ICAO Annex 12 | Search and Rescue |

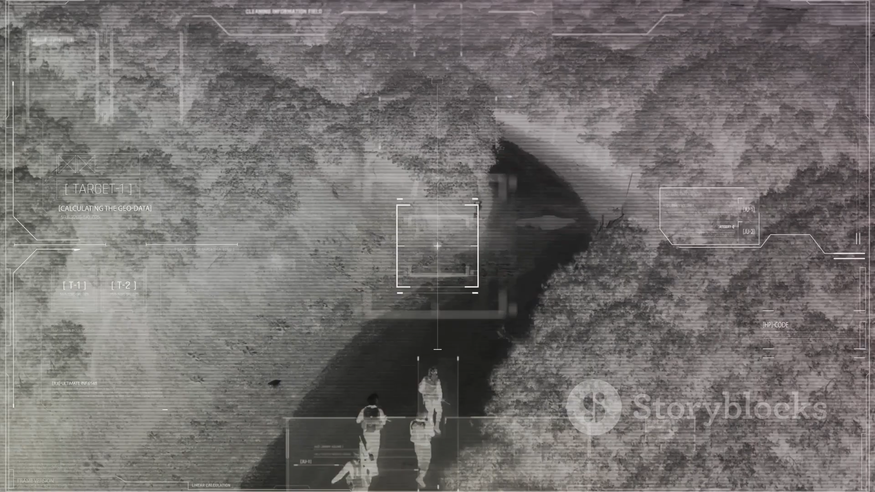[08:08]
These tools have made it possible to conduct SAR operations even in the dark or in poorly visible conditions,
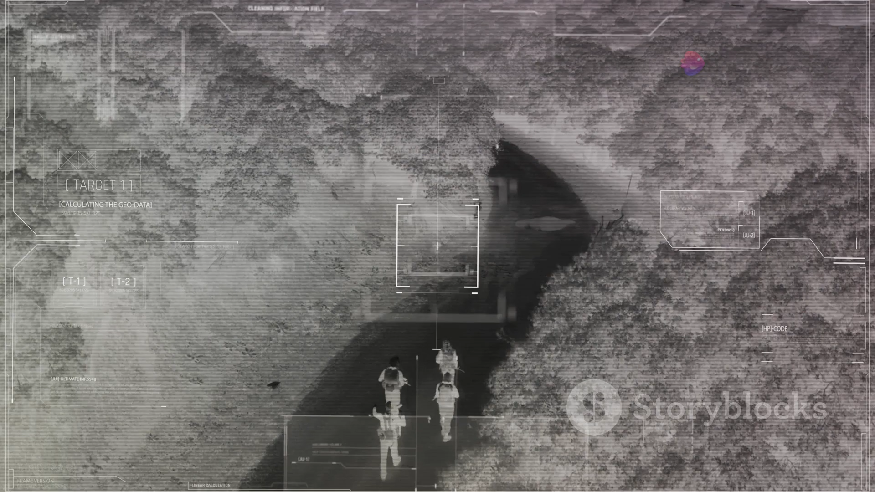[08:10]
significantly expanding the operational capabilities of SAR teams.